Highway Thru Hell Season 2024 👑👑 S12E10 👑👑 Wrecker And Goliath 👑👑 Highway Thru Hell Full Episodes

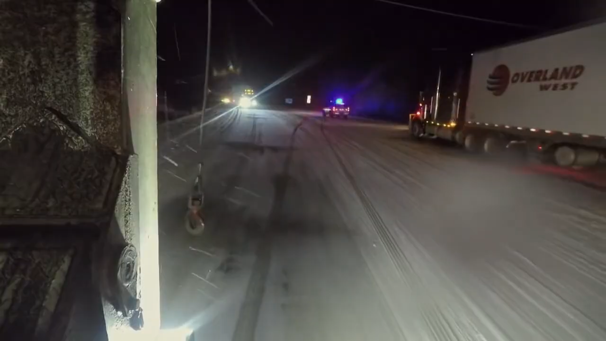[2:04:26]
Just gonna back down the hill. God, you must be the man.
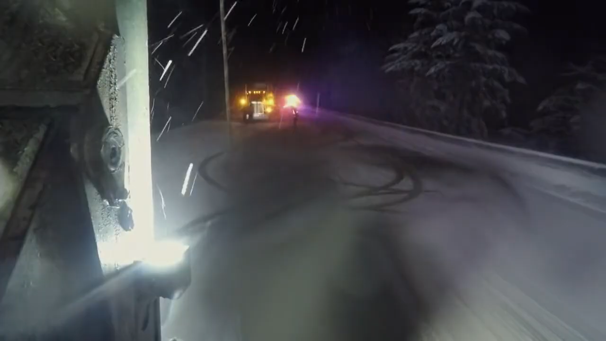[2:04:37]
Dylan arrives at the first of two lumber B trains blocking the highway. Oh, wow.
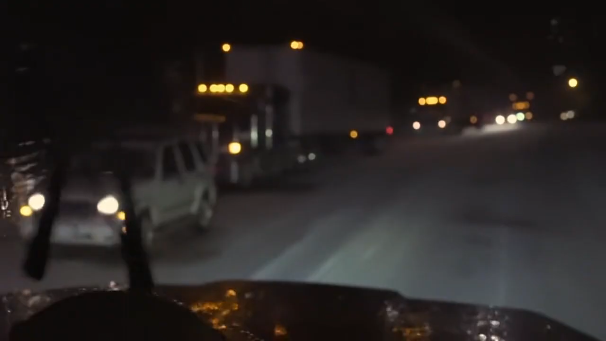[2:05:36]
They cleared one. There we go.